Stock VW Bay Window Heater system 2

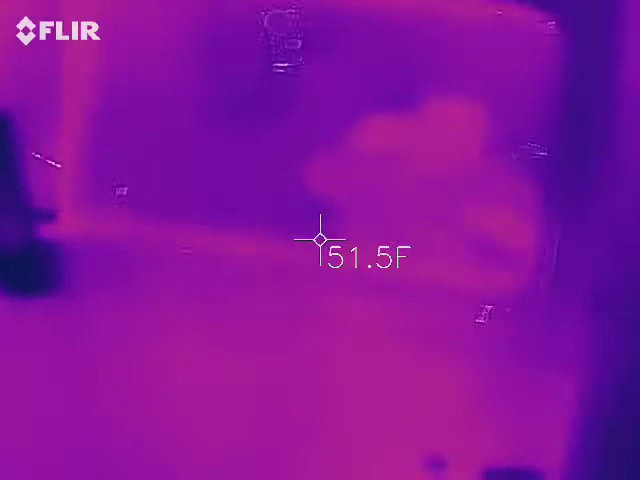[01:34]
On screen: spot 51.5°F
How hot are your driving lights versus your headlights? All right. Oh yeah, LEDs.
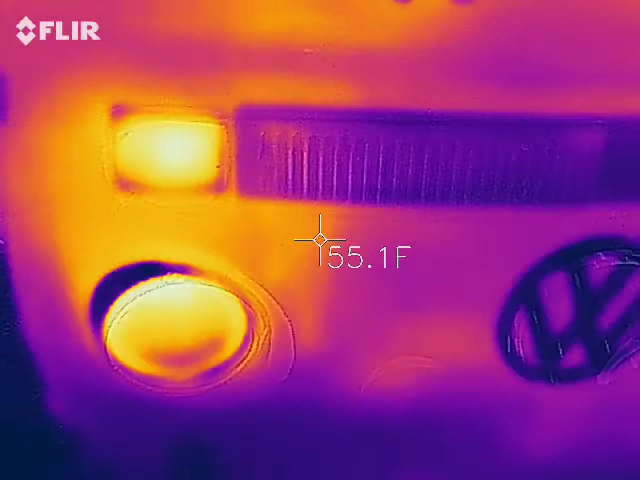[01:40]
On screen: spot 55.1°F
There's my LEDs right there. Brand new LEDs put in today.
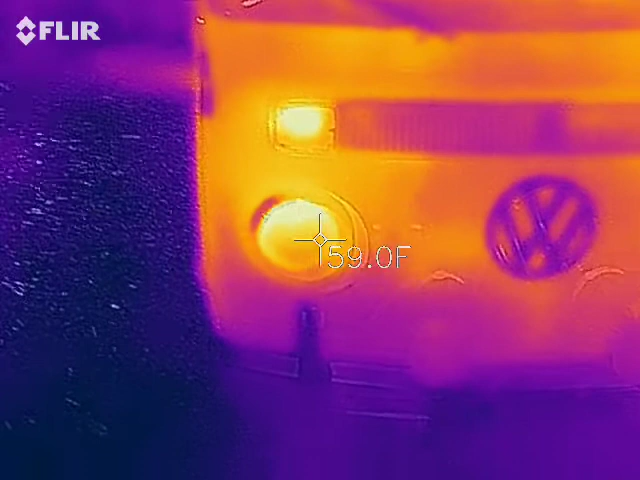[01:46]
And then we got driving lights. Actually, they look like they're cooler. Haven't heated up yet.
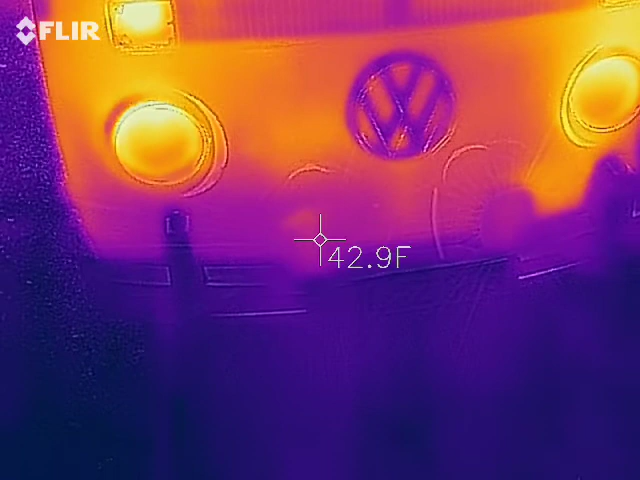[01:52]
On screen: spot 42.9°F
We're just looking at temperature ranges for the LEDs as opposed to the
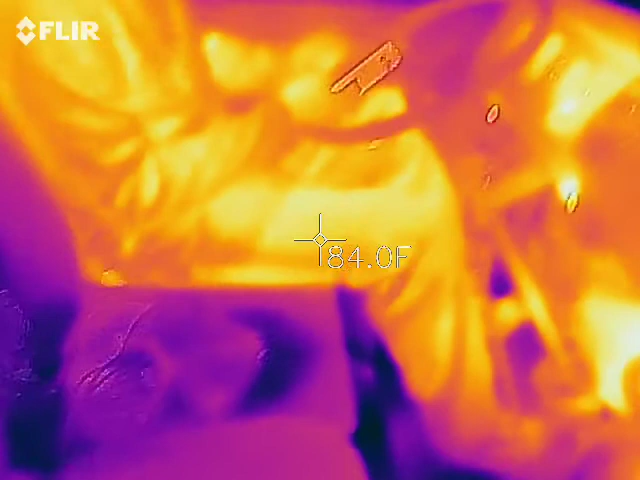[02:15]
Everything inside this bus, you can see the temperature ranges right now for the materials inside the bus. We're talking 80s.
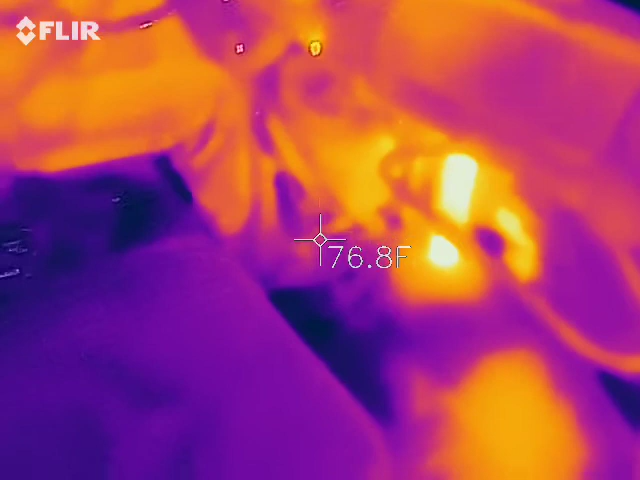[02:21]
On screen: spot 76.8°F
We're in the 80s in this bus right now. Actually, it's 77.
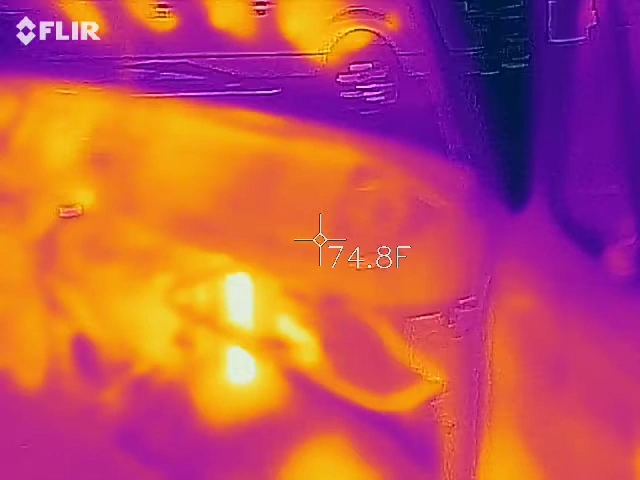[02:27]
On screen: spot 74.8°F
As opposed to the temperatures outside, once again.